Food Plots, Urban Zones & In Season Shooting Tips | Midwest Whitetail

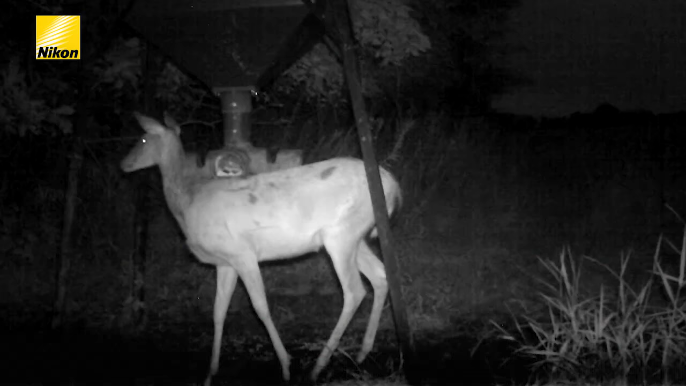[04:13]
He's a three-and-a-half-year-old this year, and he's just looking unbelievable. So I'm going to be talking to the neighbors and praying that he can make it another couple years.
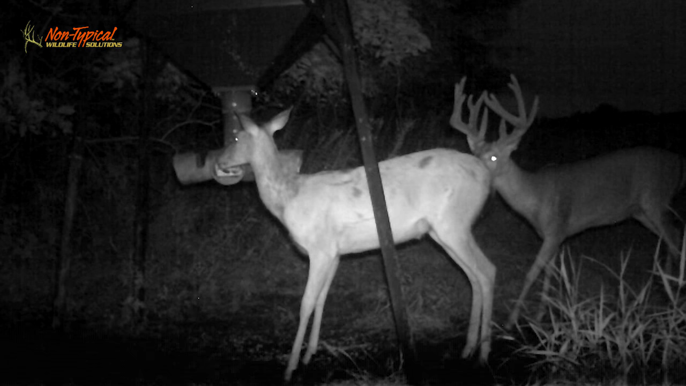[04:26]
But he's an exciting buck to be watching. And we're sure over these next two, three weeks, we'll have some of these deer hopefully show up.